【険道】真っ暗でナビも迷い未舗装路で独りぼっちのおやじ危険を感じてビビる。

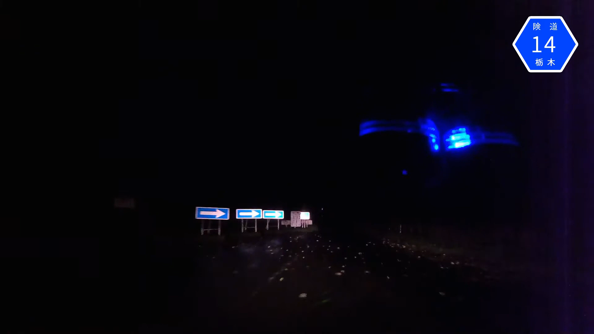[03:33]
いやーここも狭いのかーおー行かねーなーいやーここも狭いのかーおー行かねーなー
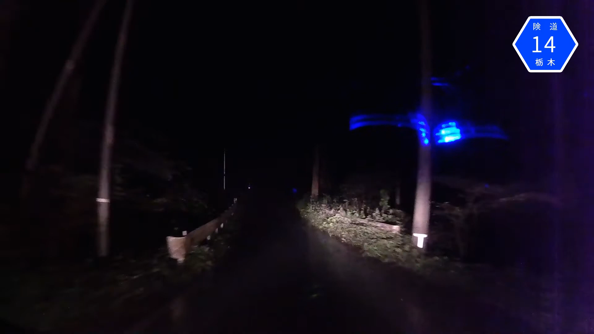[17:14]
いやー、いやもう、やだやだやだあー、もうでも、こんだけ大秘書も出てくれば、もう道がね、向こうから車が来るっての分かるからもう、このまますぐ行けば、安心は安心だけど
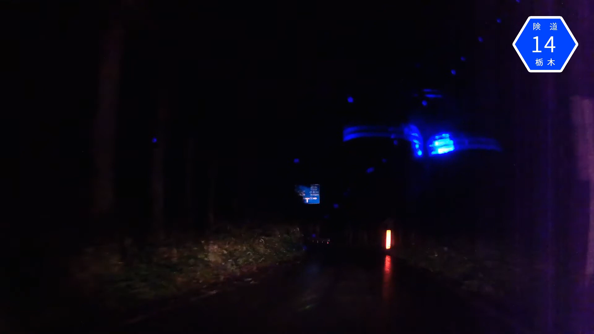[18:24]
いやーはい、これでとりあえず行き止まりまで、行き止まりじゃないいや、突き当たりまで行ったり左だね、よしあー、これでようやく、
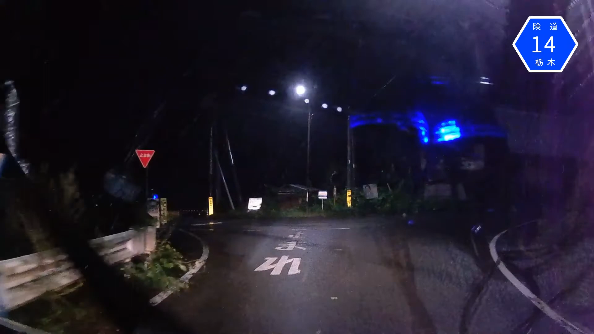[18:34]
普通の剣道に出てちょうだいとりあえず、剣道、栃木の剣道14号抜けたから大丈夫そうだなぁでも、恐ろしいとこだな、これなはい、もうひたすら、もうこの道を喋り続けて行くしかないもう、
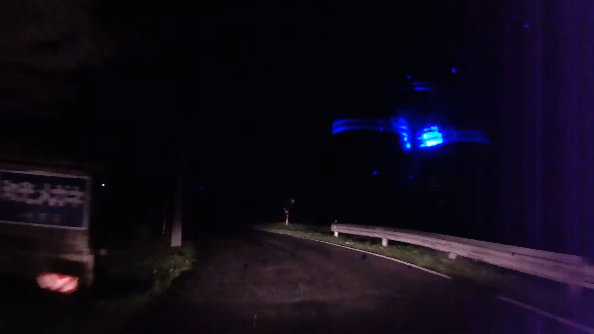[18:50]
怖くて、喋って、喋ってないと、もう、怖いもう、多分ね、無言でこの道走れないよ、きっと誰しもが多分、独り言言言うと思うよ、この道はいや、じゃないとだって通れないよ、こんなところ、かなっていや、なんかあったらやばいでしょええ、